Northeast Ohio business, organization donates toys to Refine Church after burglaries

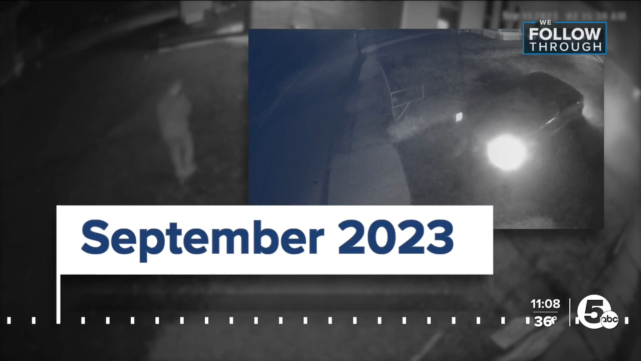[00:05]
the thieves getting away with nearly $10,000 in items meant to help immigrants build new lives in Northeast Ohio.